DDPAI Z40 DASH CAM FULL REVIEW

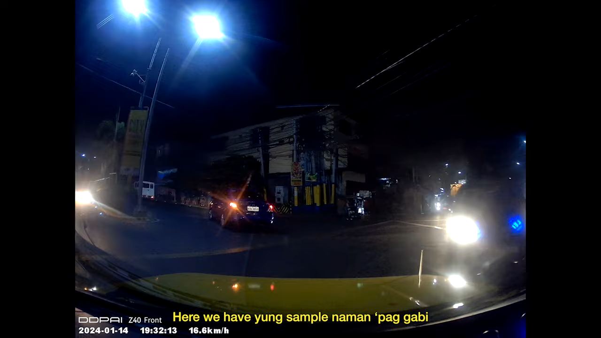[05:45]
Here we have yung sample naman pag gabi the only difference is yung lights again,
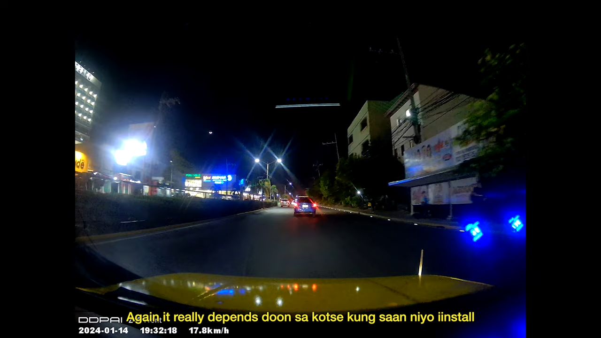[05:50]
it really depends dun sa kotse kung saan nyo yung install say for example yung akin yung gamit kong windshield medyo glary na
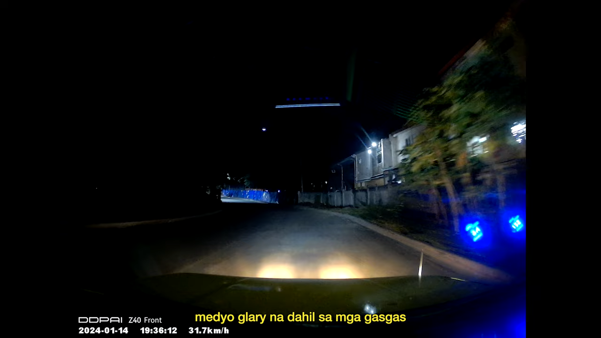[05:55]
dahil sa mga gasgas so clarity would still depend dun sa windshield ng kotse nyo
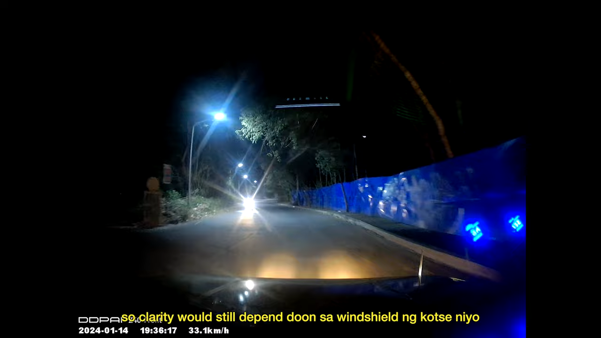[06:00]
and here we have yung rear camera paggabi with the 1.8 aperture
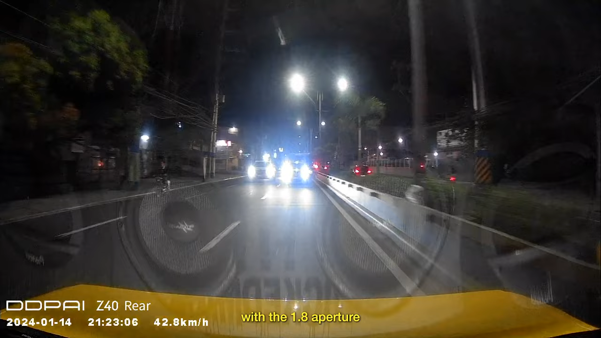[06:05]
it really helps big time lalo sa mga low light situation like this one so